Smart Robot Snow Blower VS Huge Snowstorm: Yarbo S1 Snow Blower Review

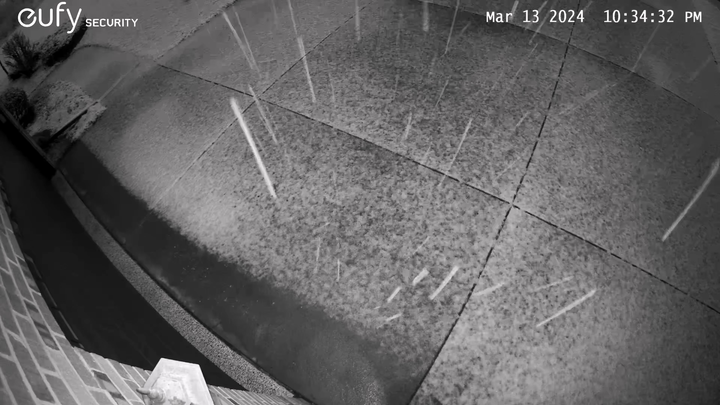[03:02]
And then the snow came. And boy did it snow.